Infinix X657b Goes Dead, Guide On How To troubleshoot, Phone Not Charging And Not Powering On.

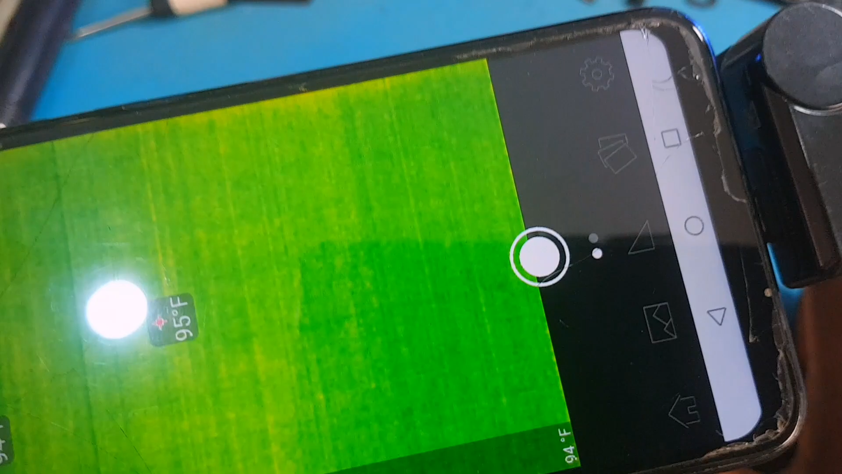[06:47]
On screen: spot 95°F
insert the timer camera and as you can see we have two
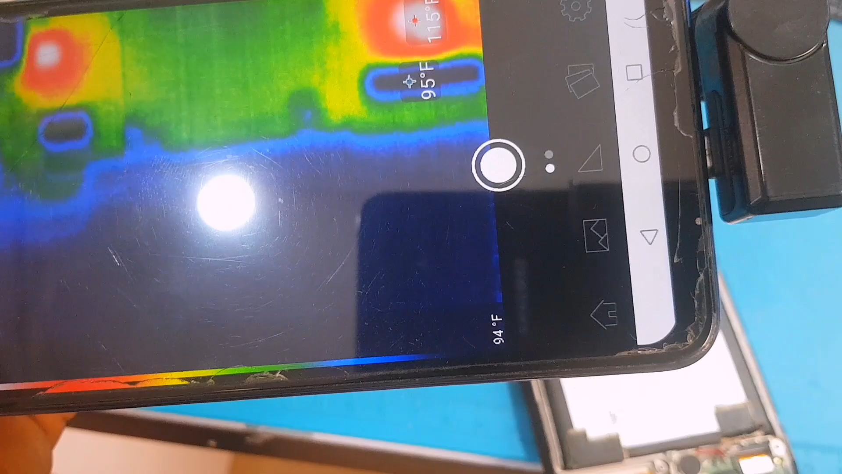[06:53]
heating components right there two heating components right on this
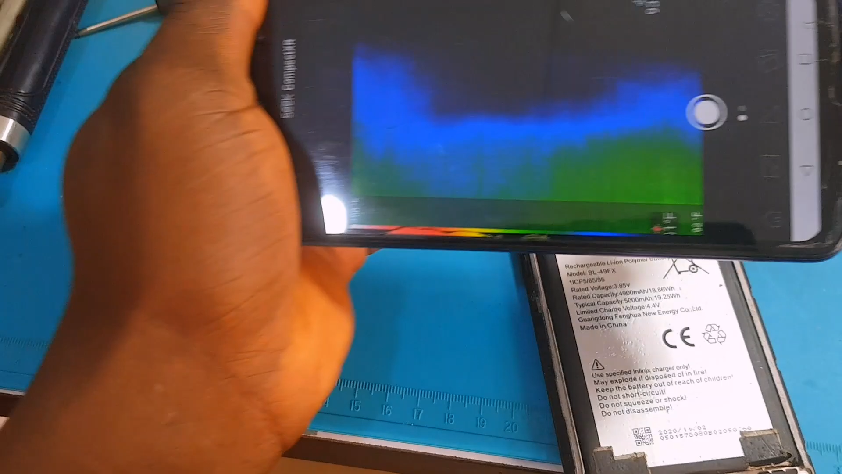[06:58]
pcb okay let me get off this reflection of this bulb right there okay guys just
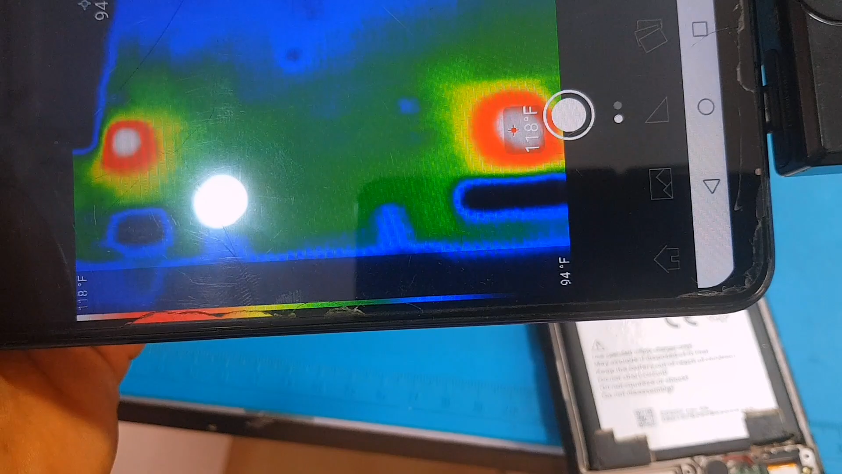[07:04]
On screen: spot 118°F, scale top 118°F, scale bottom 94°F
pay attention those heating spots it means those ic's are shorter remember the power
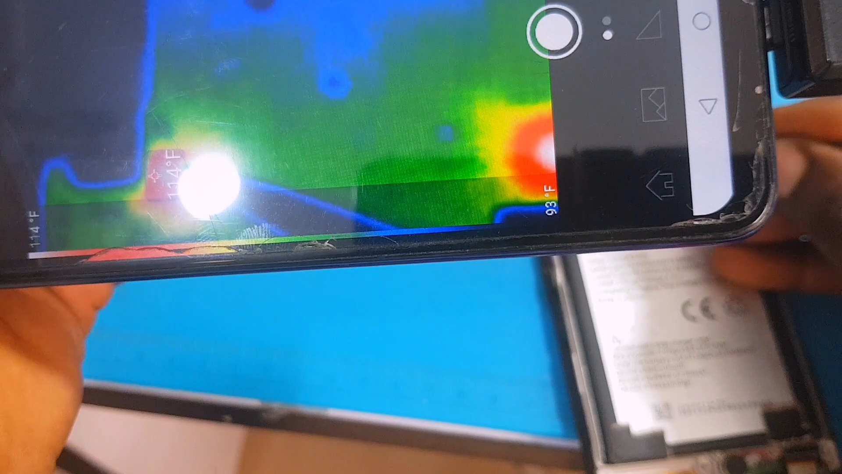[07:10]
ic was from the right side of this pcb and the left side there is a component
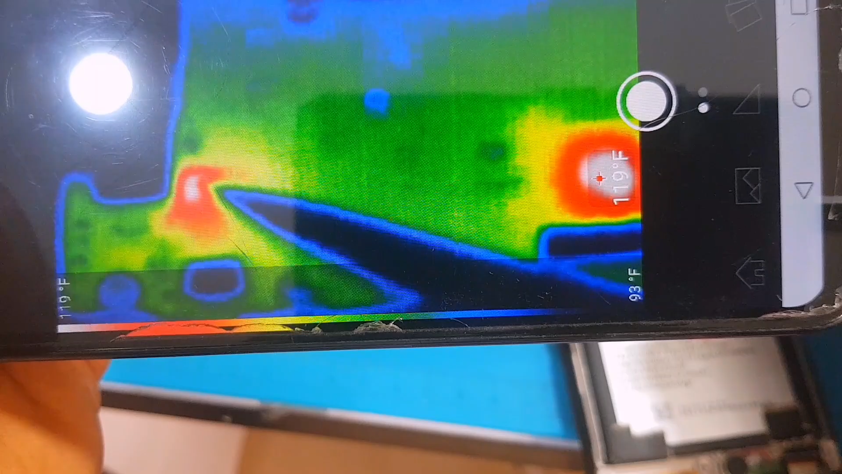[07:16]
On screen: spot 119°F, scale top 119°F, scale bottom 93°F
that is also heating up right there okay i'm going to show you guys that component in a few
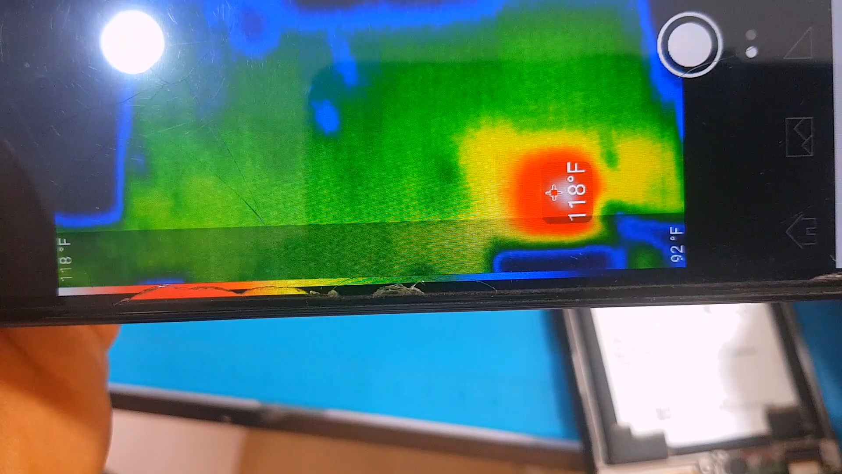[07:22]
On screen: spot 118°F, scale top 118°F, scale bottom 92°F
minutes the power ic is also heating up so now let's check that component that is heating up and let's take it out because there are some component
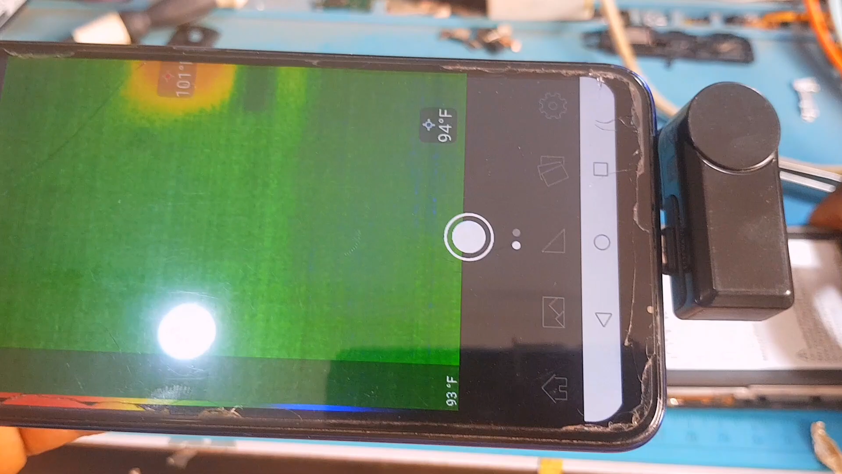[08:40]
okay and the power ic is still heating up the power ic should not heat up that means
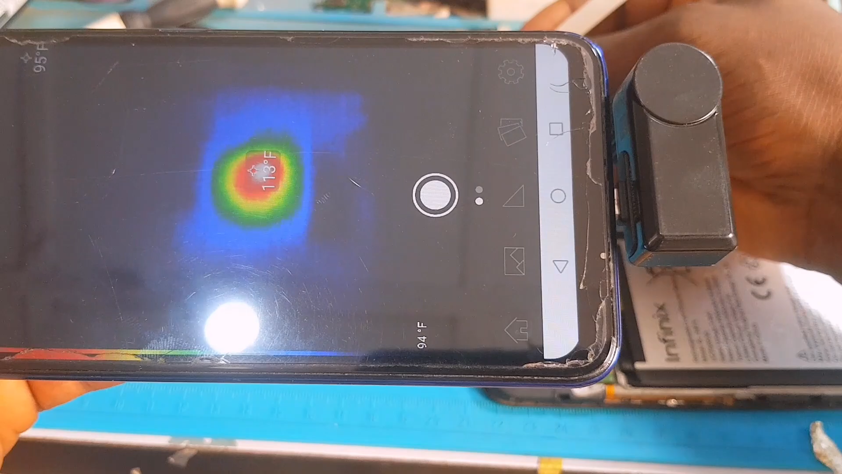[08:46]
this power ic is also bad and the other component right down is no more heating up you see we have only one eating spot now which is the power ic that means